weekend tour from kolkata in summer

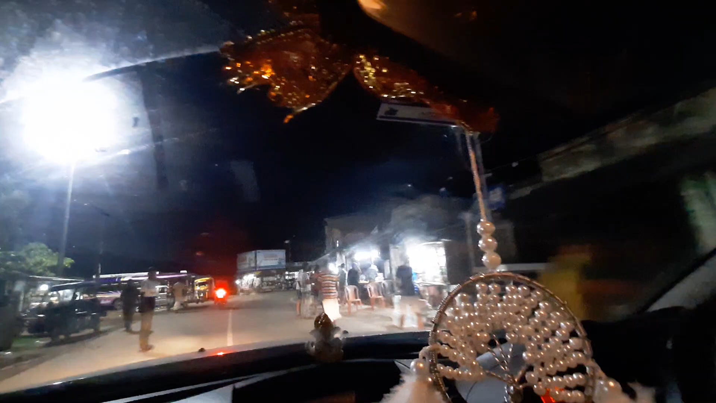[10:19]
এটা হচ্ছে বকখালি বাস স্ট্যান্ড, তোমরা তো সকালবেলা দেখলে আমরা যখন বেরিয়েছিলাম।
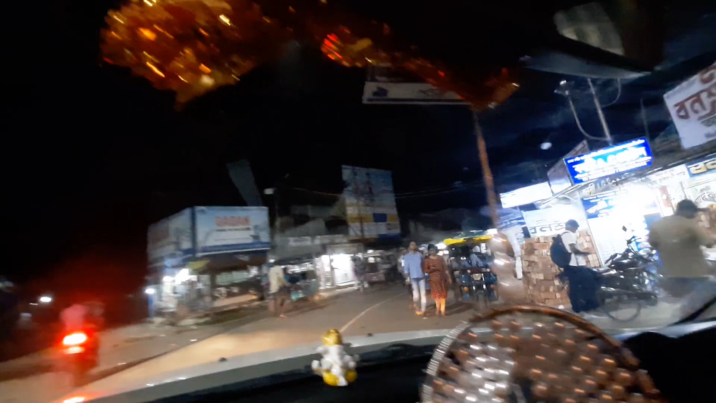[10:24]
তো ভিতরটা হোটেলের সামনেটা যতটা নির্জন এখানে ততটাই উল্টো অপোজিট আর কি,
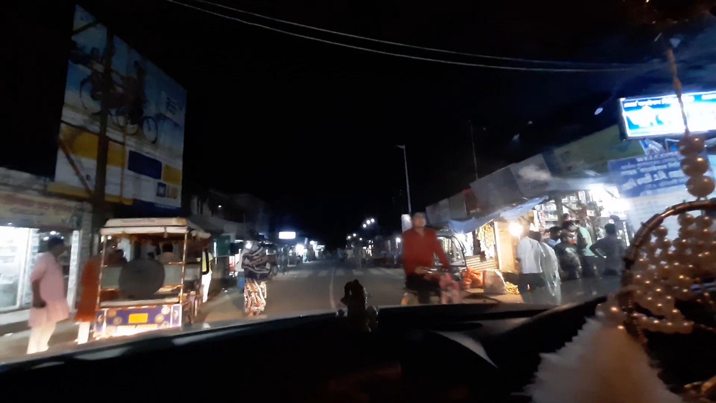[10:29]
লোকজন ভালোই আছে।
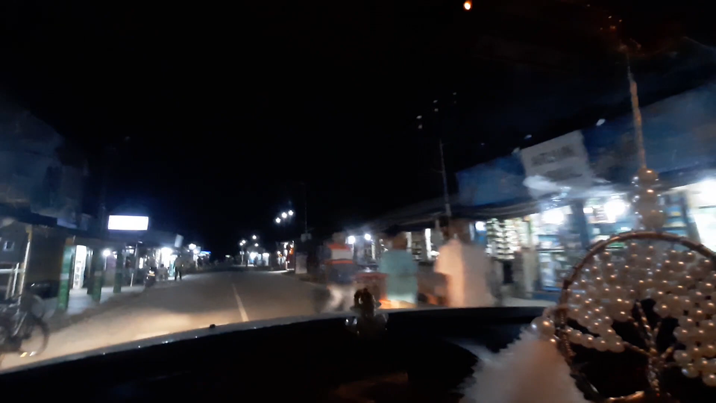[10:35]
এবার মেইন বিচটা এখান থেকে একটু স্কানি, গাড়ি পার্ক করতে হবে তার আগে, গাড়ি পার্ক করে মেইন বিচে ঢুকে তারপর আমি দেখা করছি।
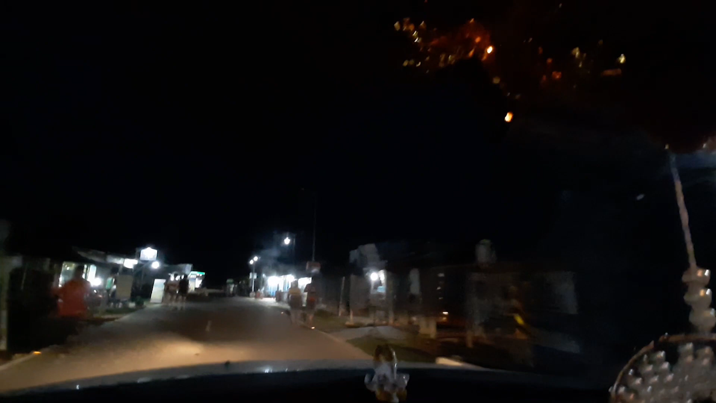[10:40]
তো এটা হচ্ছে পার্কিং এরিয়া, এখানে গাড়ি রাখতে হবে।